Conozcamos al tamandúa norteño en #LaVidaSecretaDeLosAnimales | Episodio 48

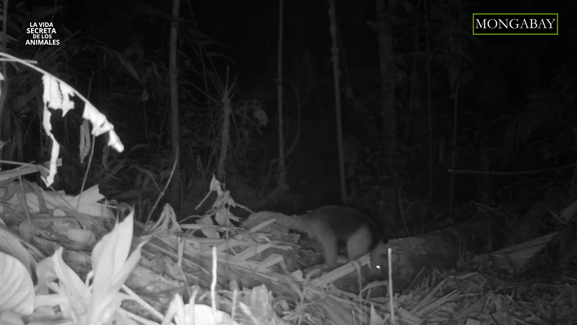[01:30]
Cuando están en el suelo, caminan con la parte exterior de las patas para evitar clavar sus grandes garras en las palmas.